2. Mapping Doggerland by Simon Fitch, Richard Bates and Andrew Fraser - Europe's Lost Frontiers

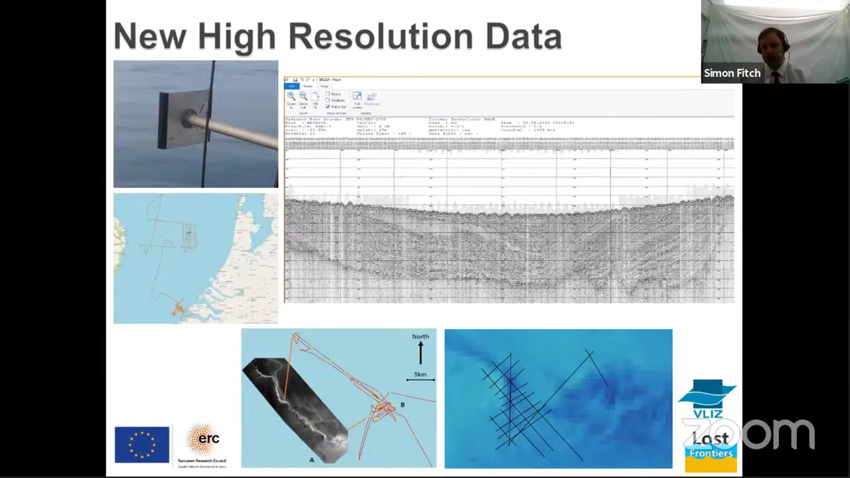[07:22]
But we archaeologically, we want to drop down in the landscape from a more regional to a more local scale. And therefore, obviously, as Vince has mentioned in collaboration with Liz, we have actually gone out and taken a parametric echo sounder and looked at some of these selective features in more detail. And through looking at these, we have a variety of seismic fascias which we've seen come up that allow us to understand the study area a little bit better.
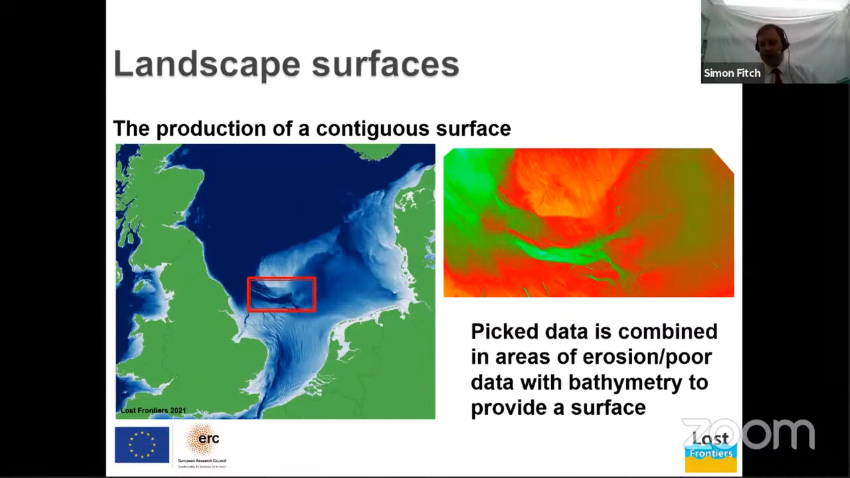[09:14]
That has a problem obviously that bathymetry is a product of both erosion and deposition but at least it is a reasonable proxy and allows us to actually produce a model for surface for modelling. This contiguous surface is obviously very,
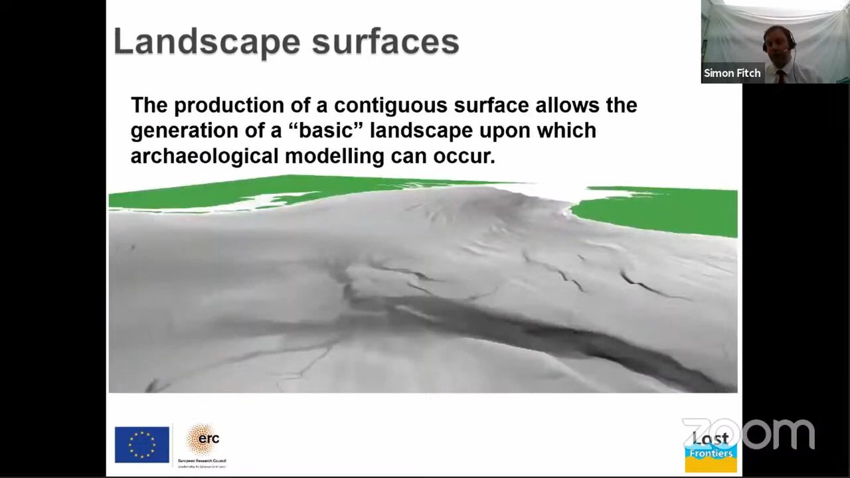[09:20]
very good for archaeological modelling and Philip will talk about this slightly later but obviously it does make some very good graphics as well.
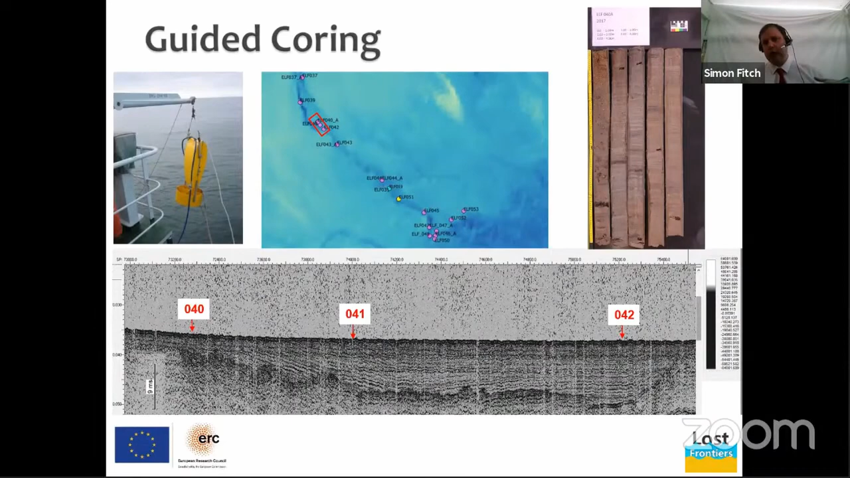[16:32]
to validate so we're predicting what the sediment caches are within that feature we see we can assess its environmental and archaeological potential and then when we go and core it that gives us a better idea of what we're going to get out of it and that's really important for example previous survey we've been involved